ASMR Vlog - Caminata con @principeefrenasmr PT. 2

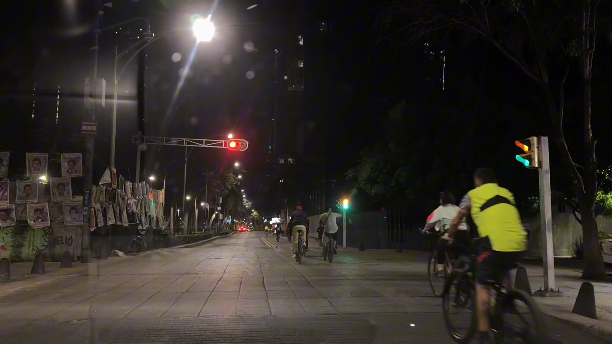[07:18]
de la Reforma Después de este recorrido Que hicimos en el coche Nos
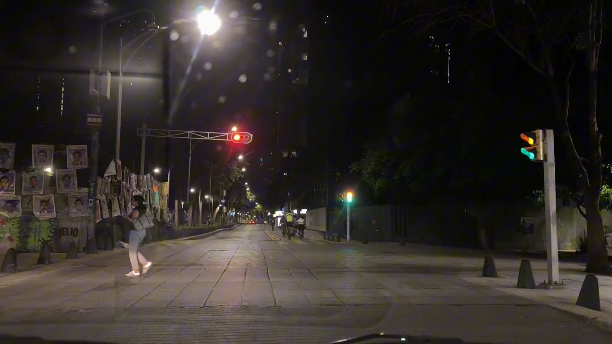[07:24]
bajamos Para caminar Por el ángel de la independencia Por la tiana
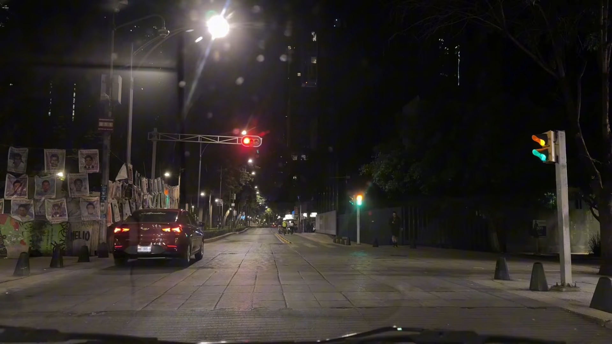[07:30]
cazadora Y estuvimos caminando Grabando algunas tomas De los edificios Es una zona Muy
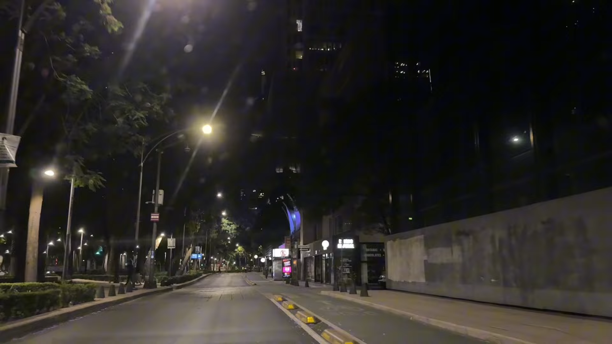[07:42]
ejecutiva Muchas empresas Muchos corporativos Se encuentran sobre
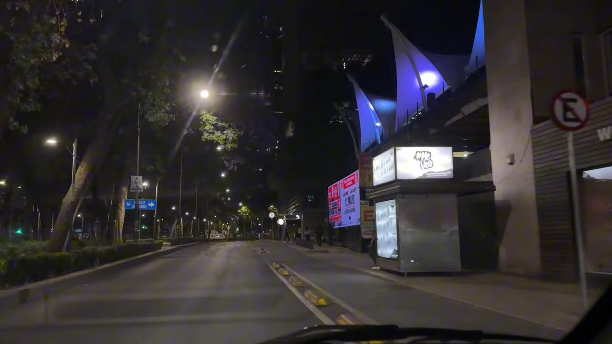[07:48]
Paseo de la Reforma Entonces creemos nosotros Consideramos Que tenemos algunas